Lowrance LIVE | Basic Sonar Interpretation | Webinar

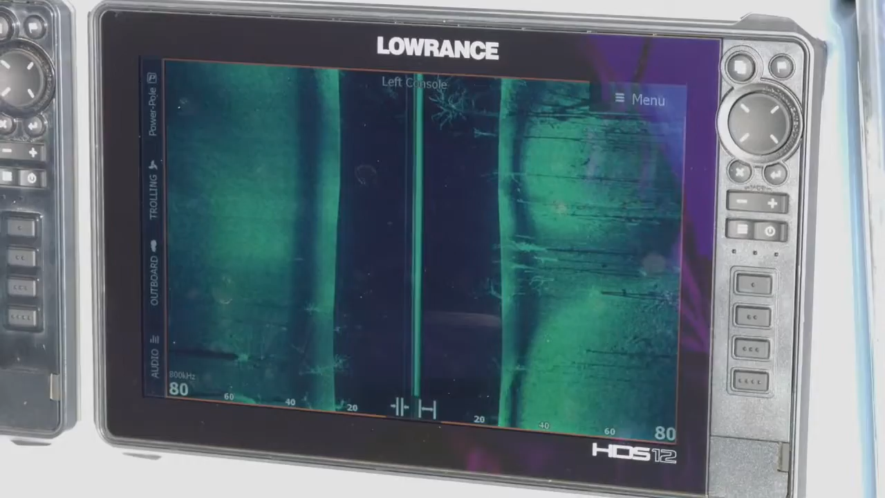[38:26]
so what that does is what i'm looking at is going to be fairly close to the boat if it shows up that means it's a fish that i can see it's close enough to the boat that i should be able to catch it that i should be able to catch to cast to it that's one thing i tell people a lot of the times while we're on the water is if you're looking for fish that you want to catch
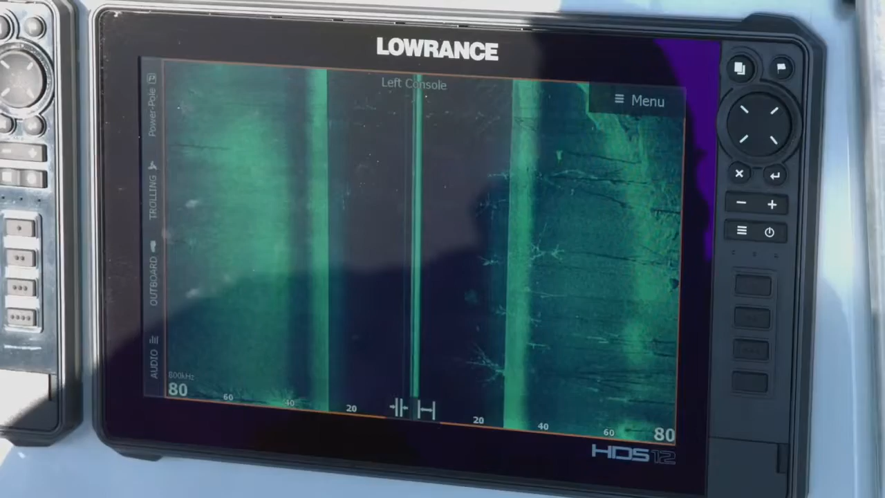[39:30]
a lot of times there's fish hanging in here on the ledges of this creek channel they do it here they do it at a lot of other lakes so i'm going to keep looking at my screen while we're driving so uh while we're driving and luke yep uh we'd like to see a demonstration of how you could zoom in
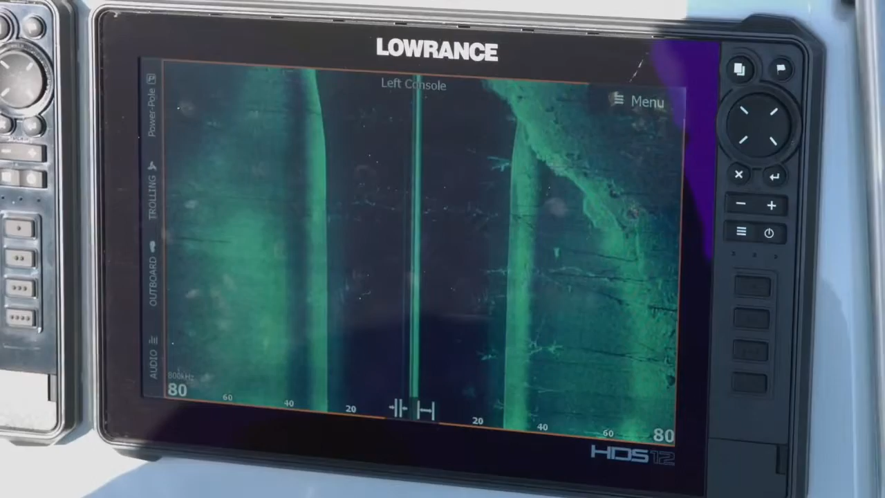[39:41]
okay cool so the question was on side scan how do i zoom in to take a better look if i see something that i want to look at so i'm going through here i see these dots over here on the side and i want to look at them closer so i i
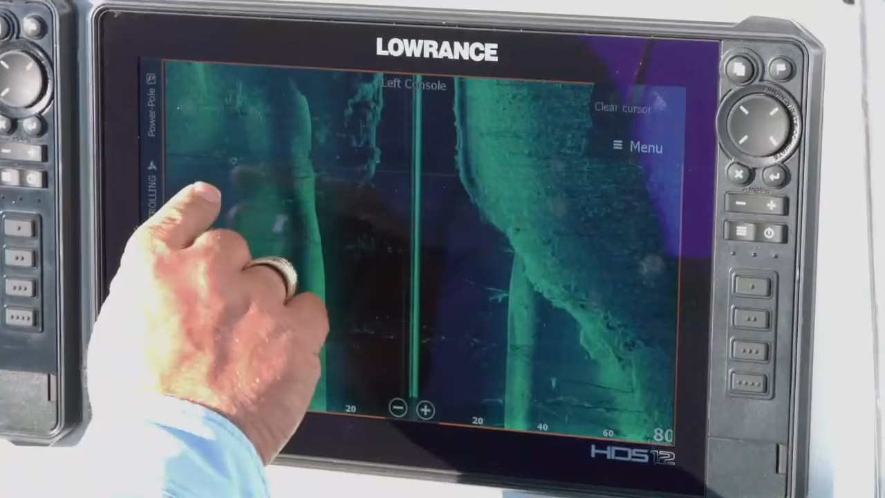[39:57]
can put my cursor on it and then i just
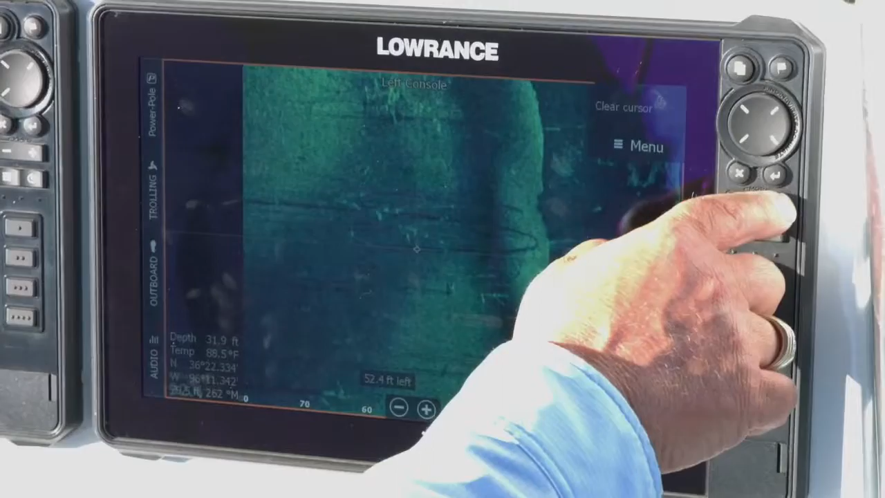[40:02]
On screen: depth 31.9 ft, water 88.5°F
punch my zoom button i hit the plus button i can zoom in and i can get that closer look
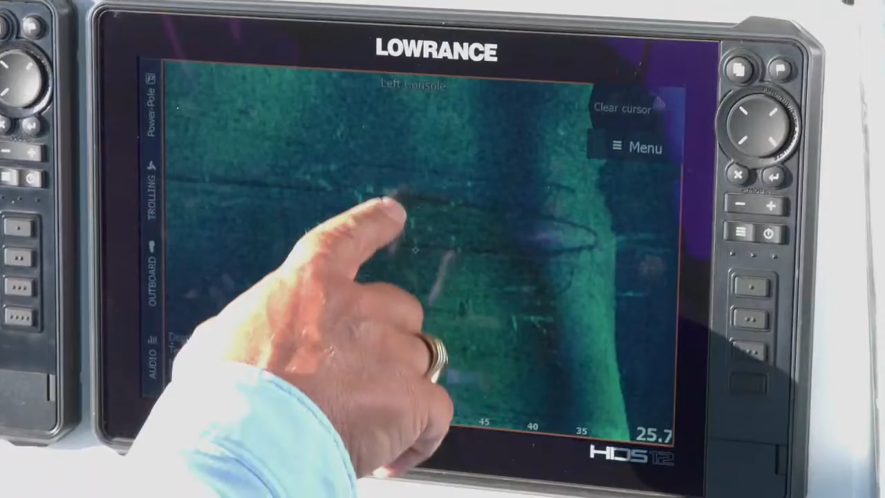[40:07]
so right there again i've zoomed in uh the cool thing is is we get all kinds of information on the screen so this is telling me that where i'm looking at is 55.4 feet to my left so you see that right down here on the bottom of the screen i'm looking at that and it really doesn't look like any fish to me so i just hit clear cursor i can zoom back out and see i'm at 26 feet now we're going to set my range back to 80 feet
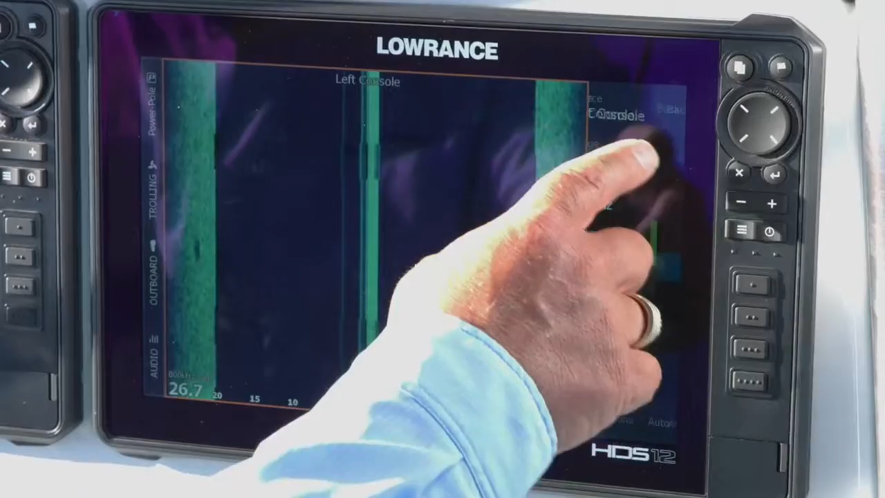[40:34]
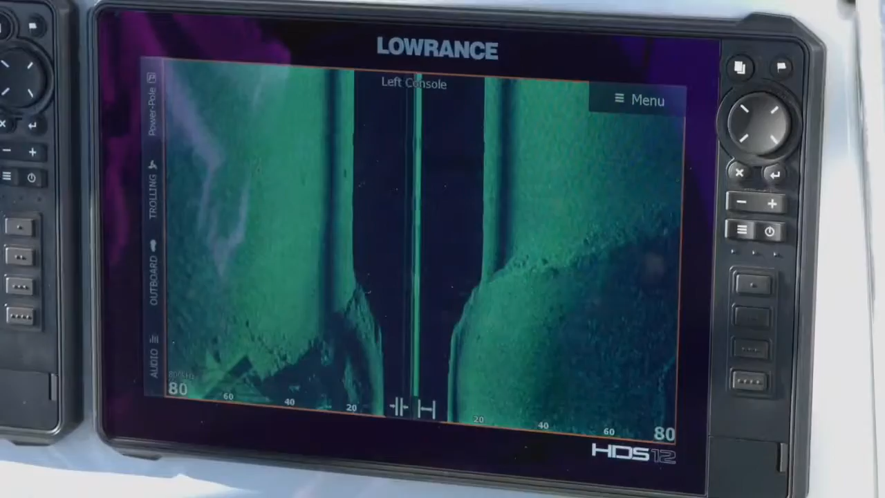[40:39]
so i've zoomed back to my normal screen we're going to drive over this area see if we can find some fish real quick again here
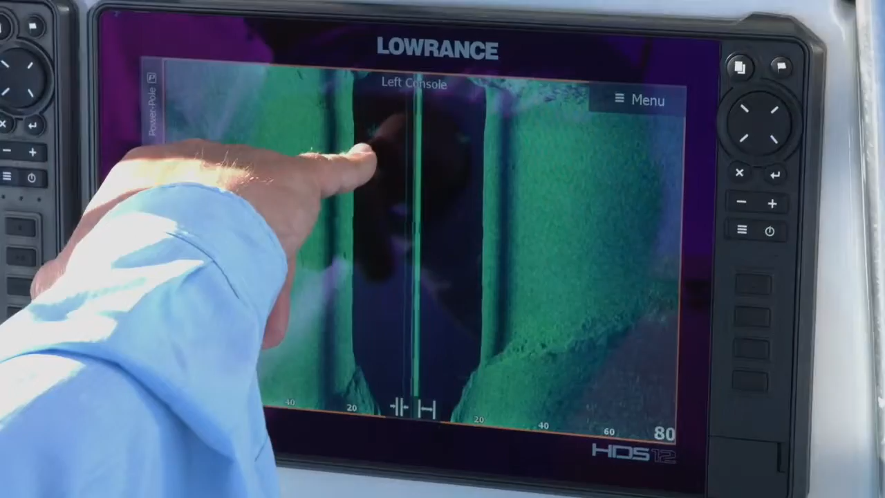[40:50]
in the water column i can see this bait ball so i've got a bait ball in here so again where you
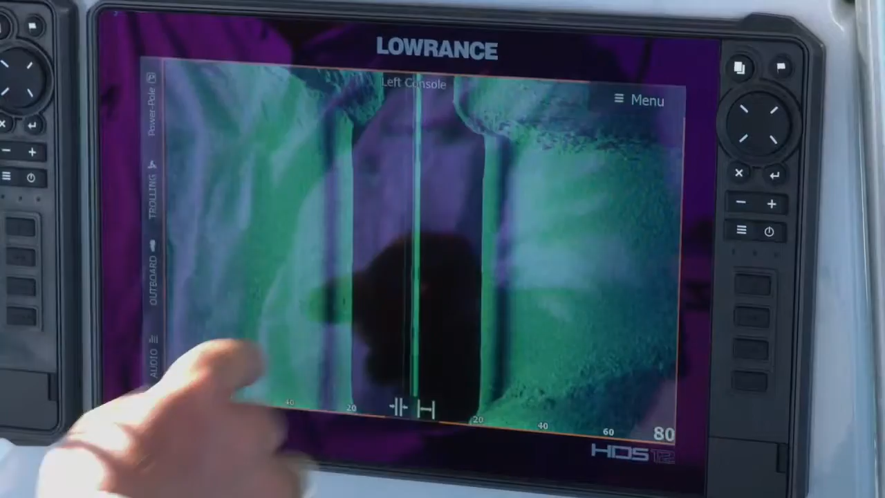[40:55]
see these bait balls on the screen you know wherever you find bait you're going to find fish that's one thing that we've learned over the years
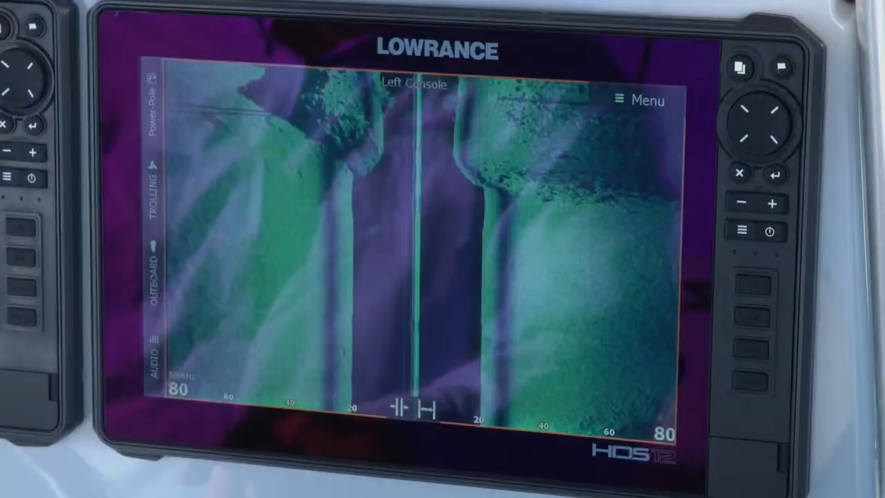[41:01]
uh be it fresh water be it salt water uh fish like to eat and wherever there's food fish are going to be
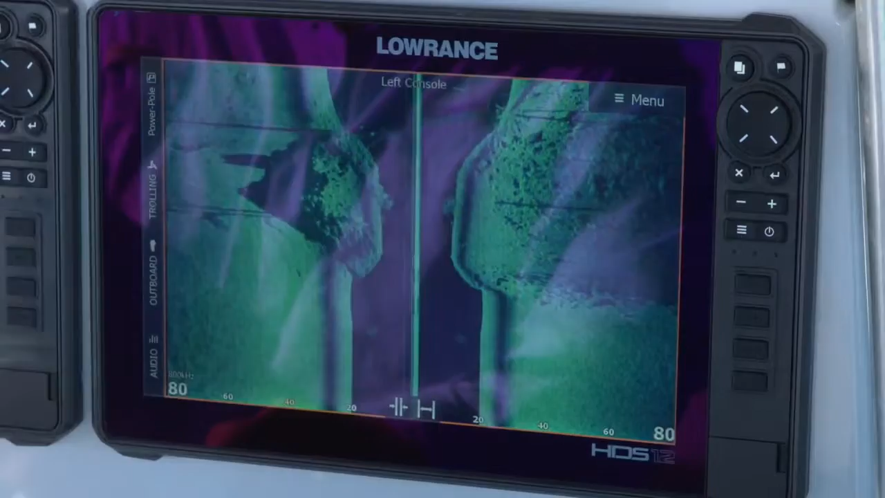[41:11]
so we're driving back through here um you can see we got a road bed that we're going over
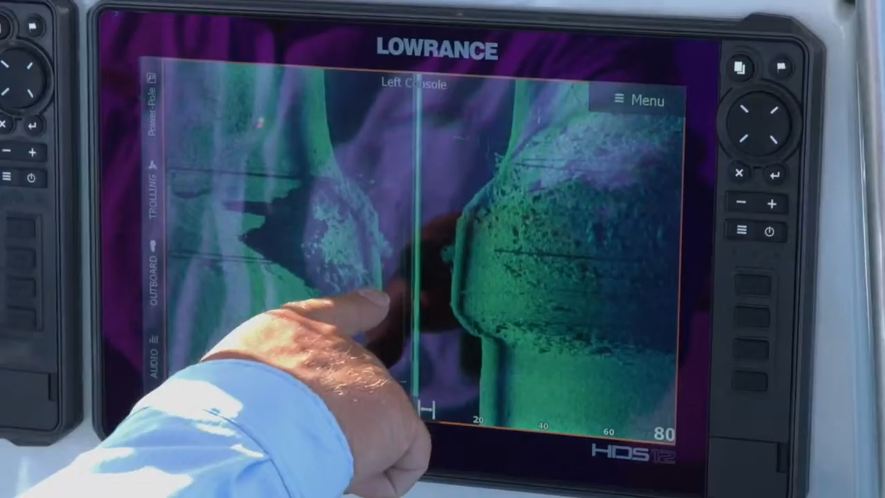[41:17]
right here there's a road bed that leads off to my left we're going over the top of that road bed
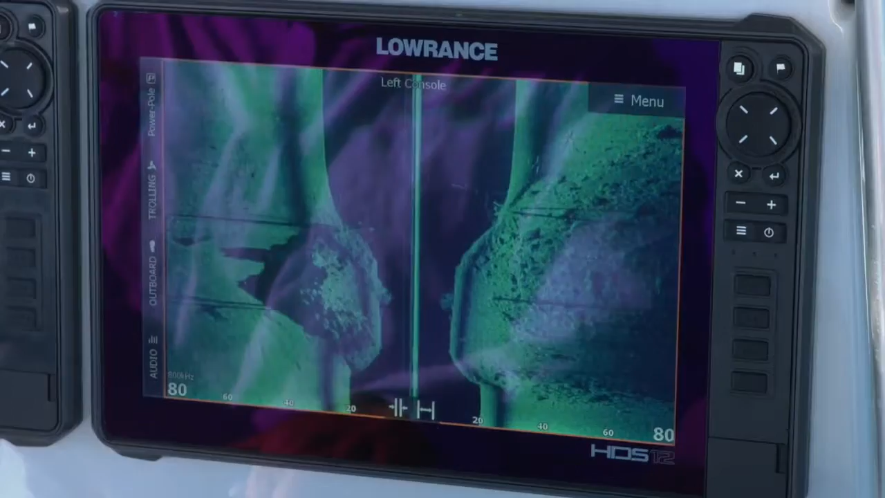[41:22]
so i'm looking in here so over here
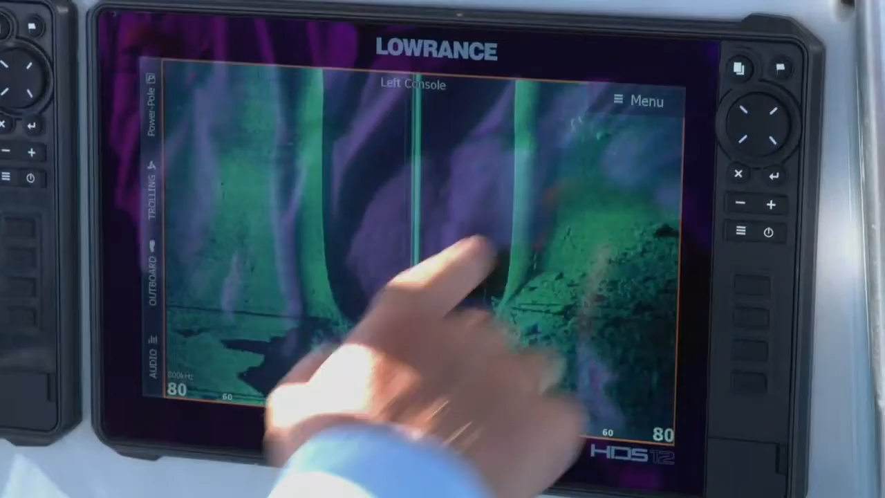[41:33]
right here on the right hand side of my screen i look at this guy right here i'm going to zoom in on him so you can see we've got this little bright
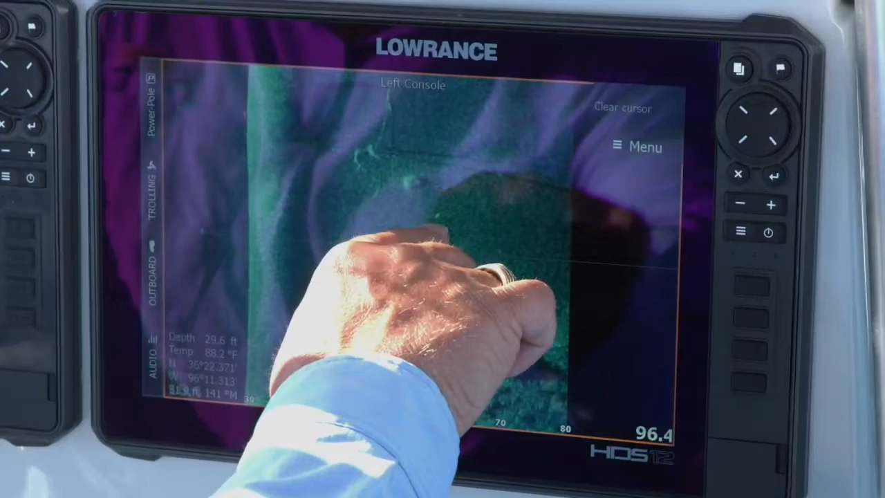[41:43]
On screen: depth 29.6 ft
dot white dot here and then if you look right here beneath him just kind of centimeters over to the right you can see that little shadow that he's casting on the bottom so
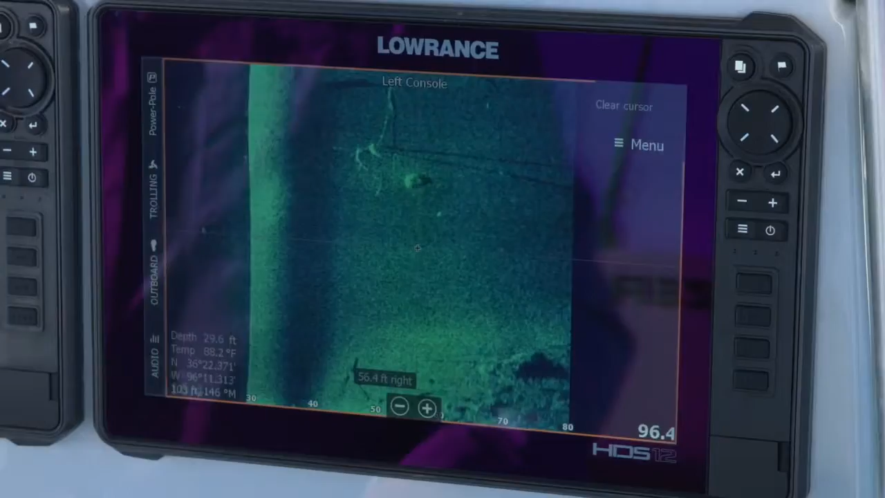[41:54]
On screen: depth 29.6 ft, water 88.2°F
i'm looking at that and that tells me that's going to be a suspended fish over there and he's about 56 feet to the right side of my boat